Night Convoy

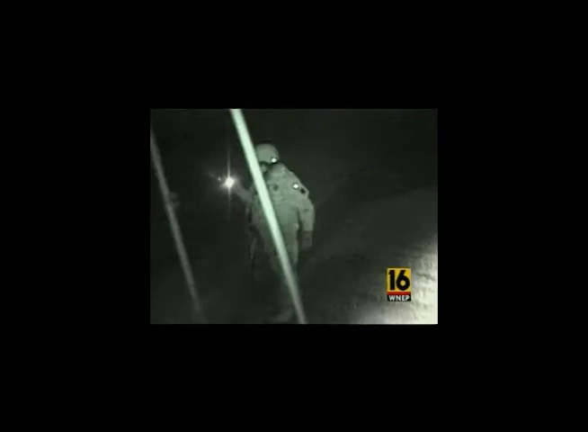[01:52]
Scouts move ahead of the convoy, making sure the route is clear of bombs and insurgents.
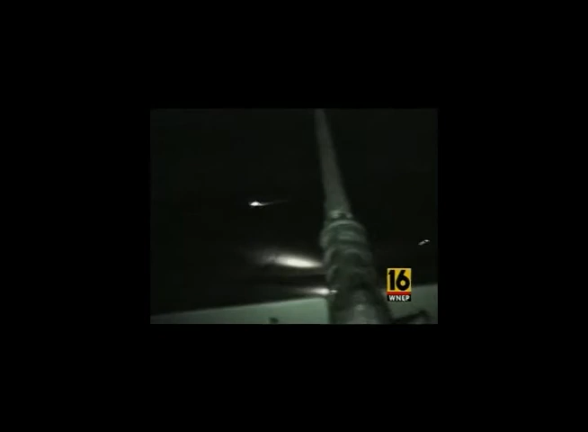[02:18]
We're approaching a fire on the side of the road, which we have no clue why it's there.